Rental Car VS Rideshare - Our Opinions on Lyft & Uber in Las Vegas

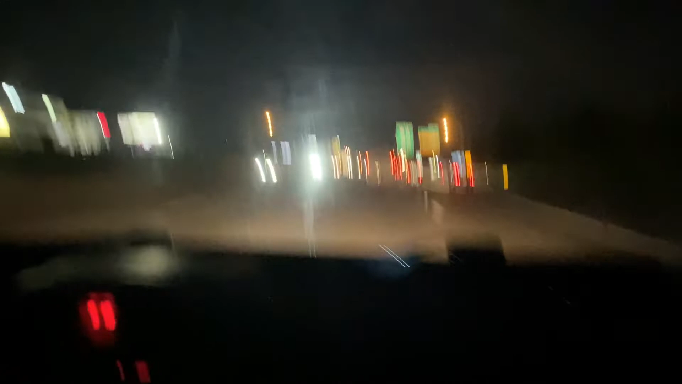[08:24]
So, sorry my windshield is dirty. I just... I would have the camera facing me. But you wouldn't see me because it's dark. So, yeah. I recommend Lyft. I'm sure Uber's fine. There was plenty of people using Uber. It's just this trip, Uber was always more expensive than Lyft. So, anyway, thanks for watching this video. Please hit the like and subscribe buttons. And we will see you later. Alright, one more addition to my Lyft video.